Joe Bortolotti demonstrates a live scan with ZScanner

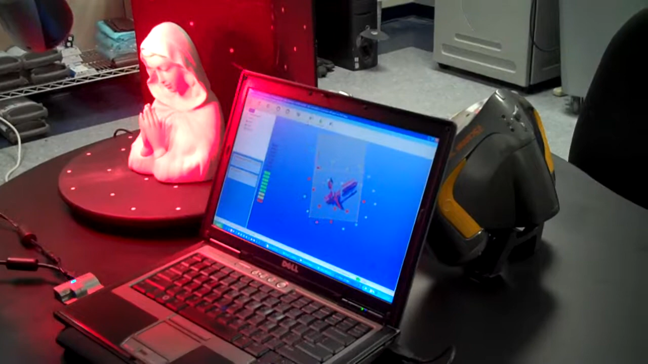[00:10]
This is something we kind of, we got to do, we kind of work backwards is that we learn to operate the scanner by looking at the screen. It's kind of interesting.
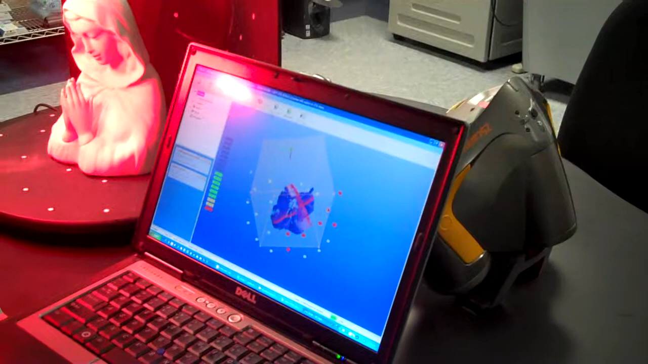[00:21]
We have a customer that uses this, he has to put on a hazmat suit and climbs into nuclear reactors. To scan stuff. Really? Yeah. And he has to, he can't move the laptop around so he has an extension, he has a 35 foot firewire cable on it.
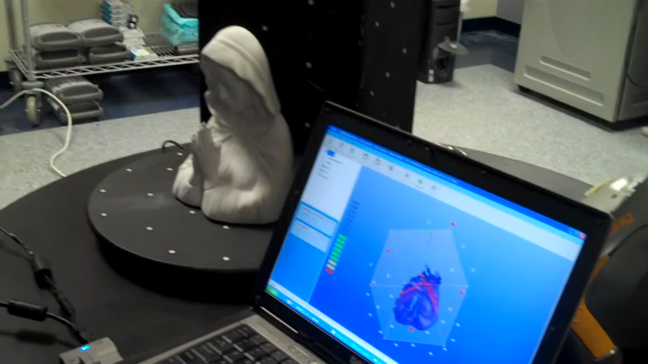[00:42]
And he wears some open glasses on it with a little screen in front of him. Okay. It's pretty, just a little USB screen.
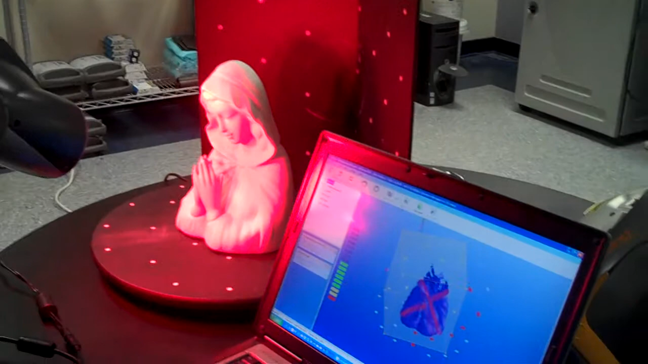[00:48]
That works adaptive. So this time the image we see really is the Virgin Mary.
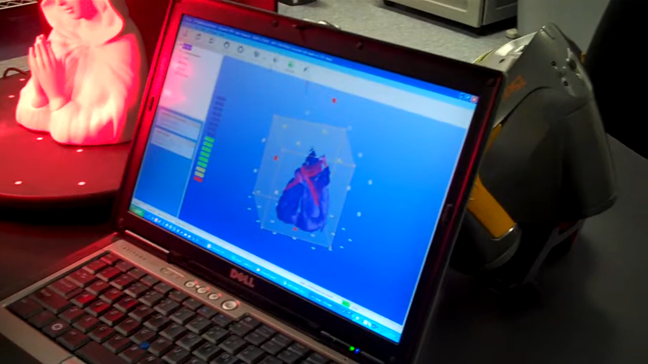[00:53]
Yes it is. Yeah, see? Unlike the piece of toast. Yes. Yes.
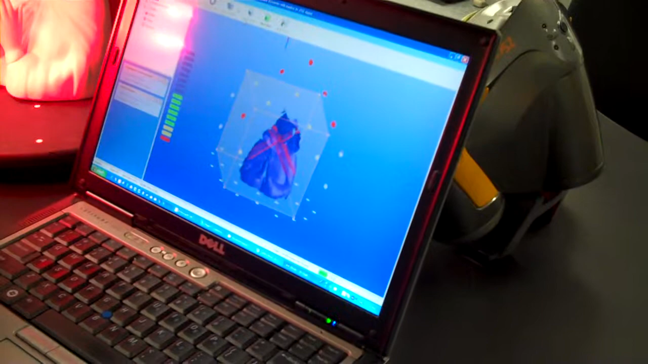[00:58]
Sorry, sorry. Yes, that's right. It is. So if your hand is a little shaky, does it account for that?
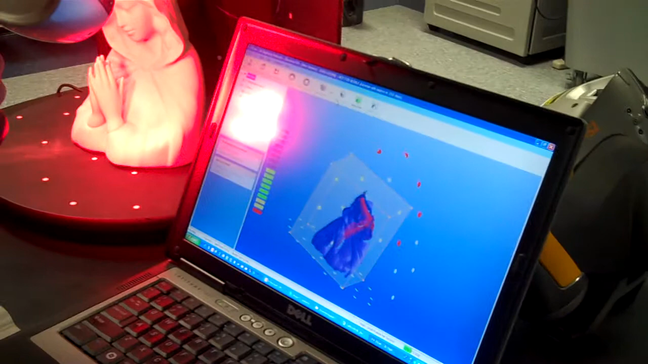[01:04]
It's taking, you can see... Not that your hand is shaky, but...
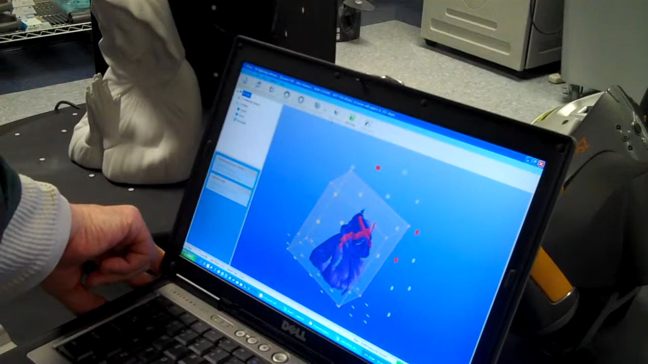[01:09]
No, no. Actually we have a, we have a,
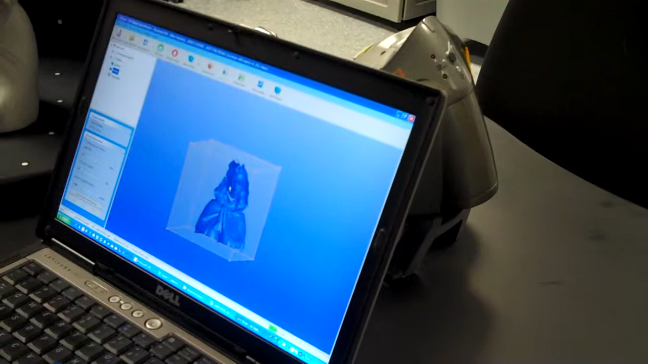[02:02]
it's going to come out pretty good. This, we actually have a, uh,